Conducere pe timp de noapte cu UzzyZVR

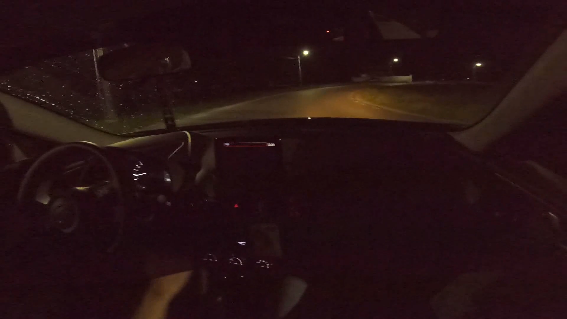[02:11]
Da. Așa. Unde sunt căluții aia? S-au dus la căsică. Sunt aici noi pe faza lungă să vedem ceva. Faza lungă, corect. Așa. Faza lungă sau faza de drum? Drum.
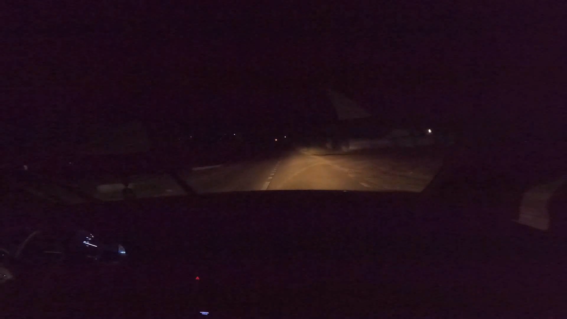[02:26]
Hai să dăm așa pe temporizare. După că a început păi să câteva picături. Aici plouă. Doar frână ușor, da? Da, da, da, știu. Fără ambreiaj, da? Doar frânare, corect.
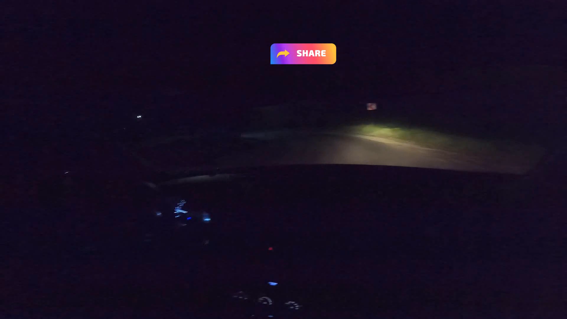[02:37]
Asta dă câțiva stropi așa să ne sperie.
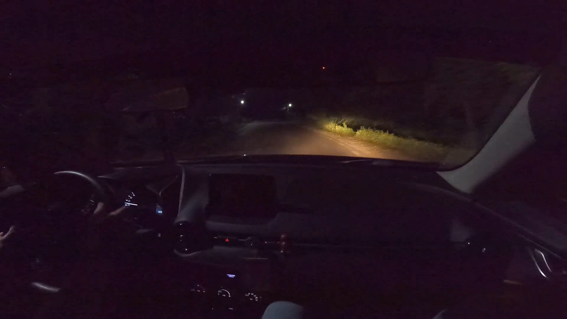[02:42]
Să ude praful. Corect. Se scutură puțin norul.
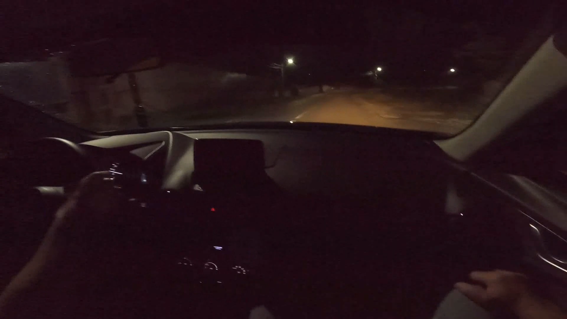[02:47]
Da, da, da. Am mai povestit odată. Da, da, corect.
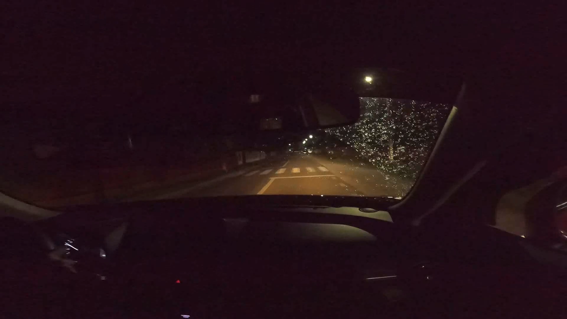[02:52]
Deci mă relaxează la maxim sunetul ăsta de ploaie. Sunetul de ploaie și cu greierașii. Da. Super. E combinație. Ma, e gata, bună. În seara asta bună. Dorm bine. Ca un prunc, eh? Ca un bebeluș. Nu trebuie să fac asta. Ba da, ba da, ba da, ba da, înainte de curbă ai procedat bine, da? Da? Da, sigur. Păi nu micșorezi viteza înainte de viraj ca să poți să intri ușor. Știu, da. Foarte am bine zis, ai procedat. Am nu în curbă, exact. Deci cum nu e. În curbă.
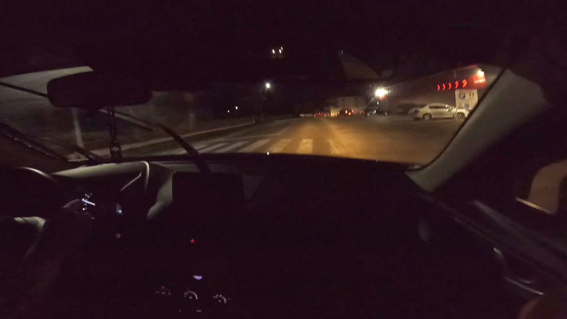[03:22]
Nu în curbă, înainte de viraj micșorăm viteza. Să nu trece de 50. 50, da, merge în regulamentar.